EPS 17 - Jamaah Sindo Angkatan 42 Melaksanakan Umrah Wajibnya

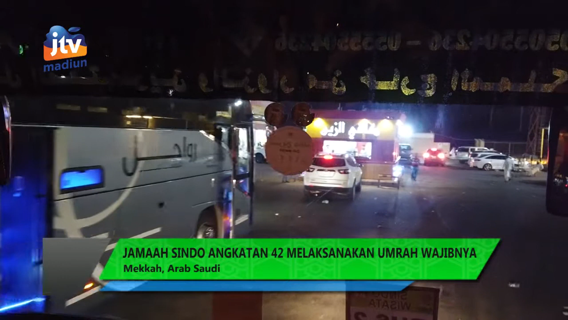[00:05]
Pusai mengambil mikot di Masjid Abiyar Ali, bus yang membawa 40 jamah umroh barang sidowisata dan JTV